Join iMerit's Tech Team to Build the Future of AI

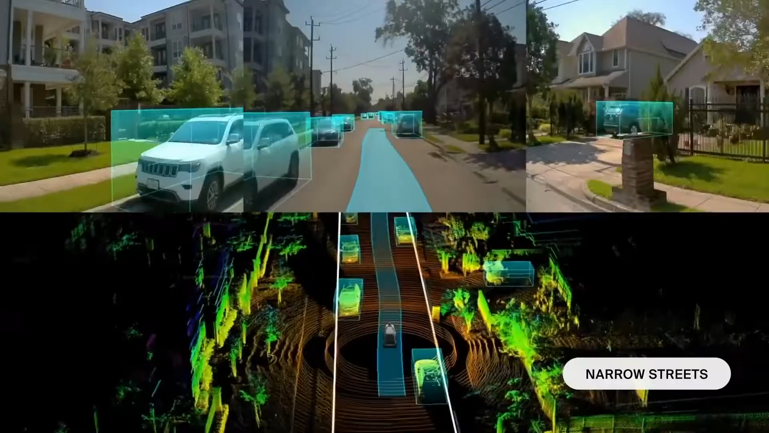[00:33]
the highest quality data is perhaps the most important part of making AI production successful.
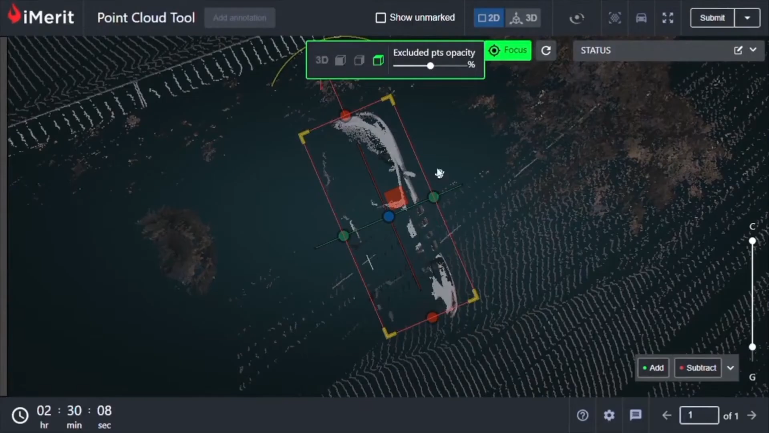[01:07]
The tech that we have enables the humans to do the annotation.
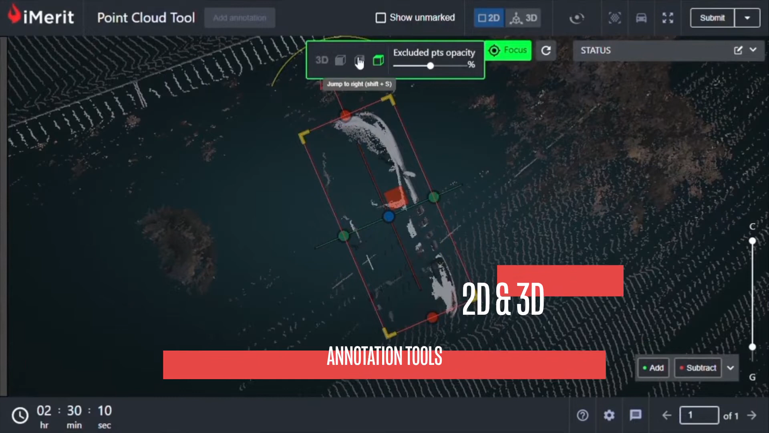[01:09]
In that stack are annotation tools that we've built for 2D and 3D annotation.